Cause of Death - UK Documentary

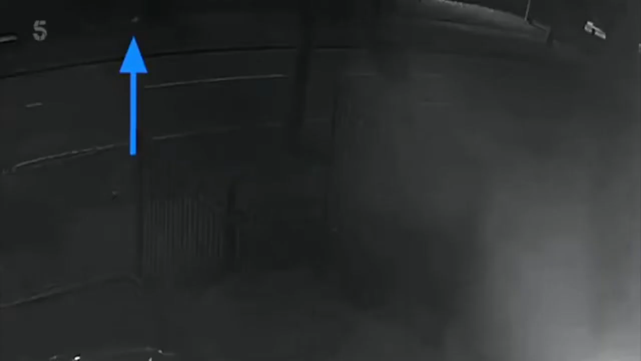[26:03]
They walk along here, and it's just about as they go into the shadows on the top left-hand corner here that they
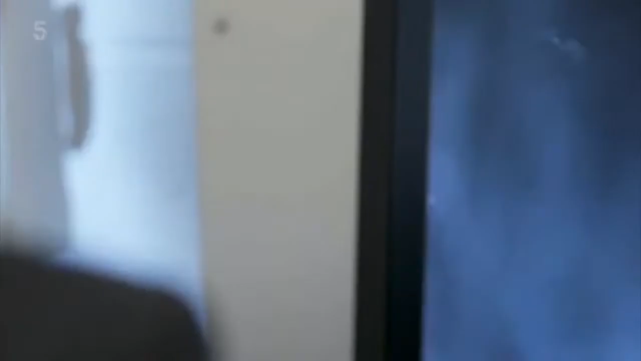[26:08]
go off camera for about 4 minutes.
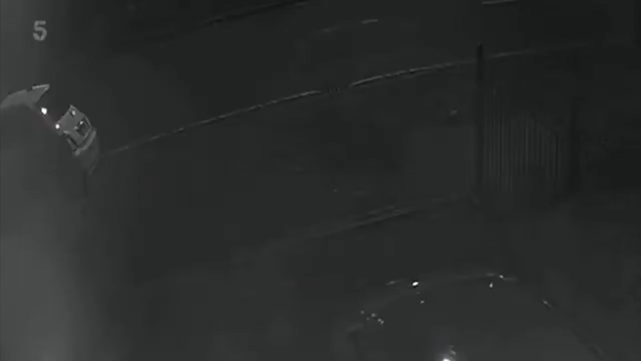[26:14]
And it's that period of time where we don't really know what's happened to them.
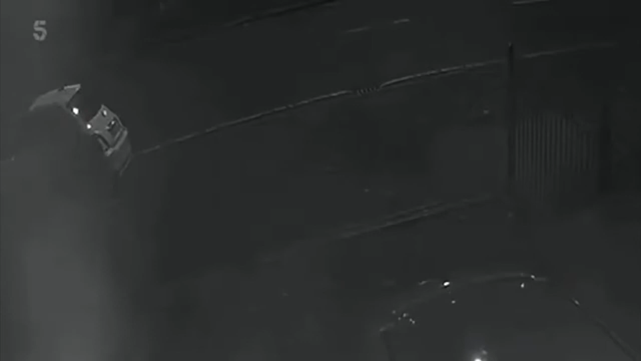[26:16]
It's just too dark to see them.
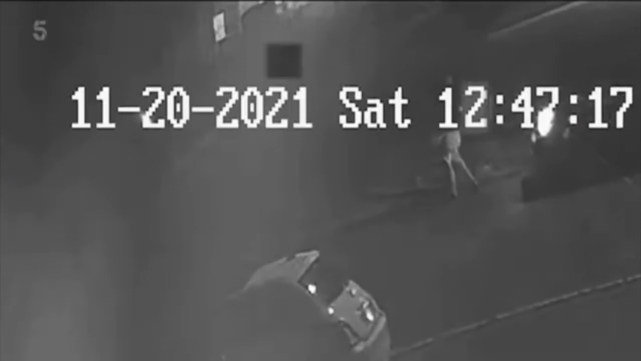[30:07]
They were just exactly on this area, you know. So Graham was just over there, and he was sitting on...